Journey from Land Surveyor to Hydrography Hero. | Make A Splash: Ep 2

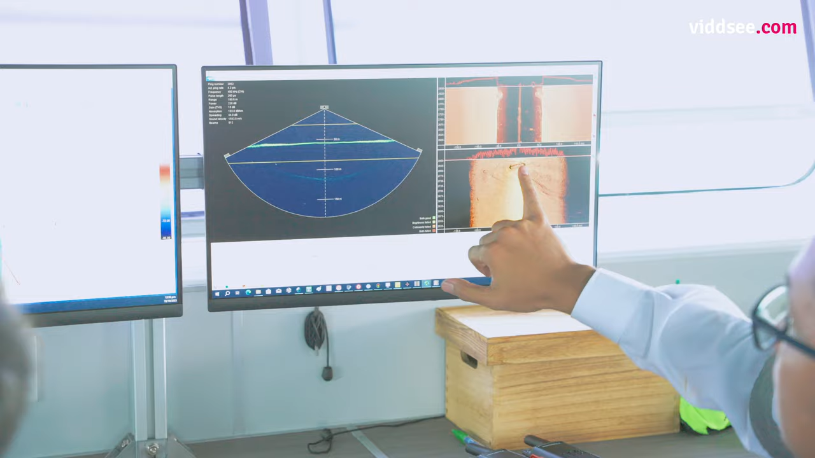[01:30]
That's it. So, what happened to these ships?
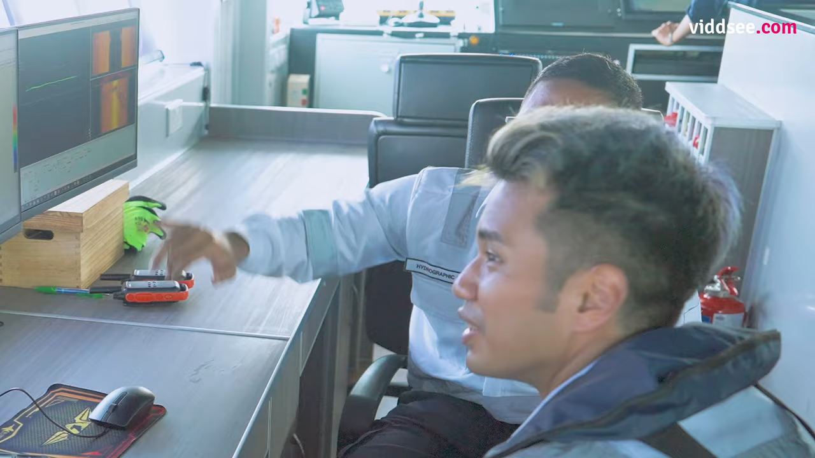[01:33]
So, Manorang split into two.
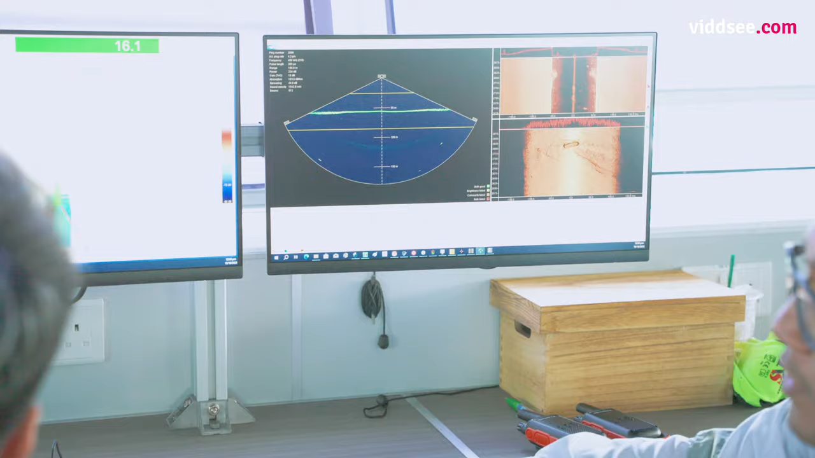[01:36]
So, this is just a part of the ship.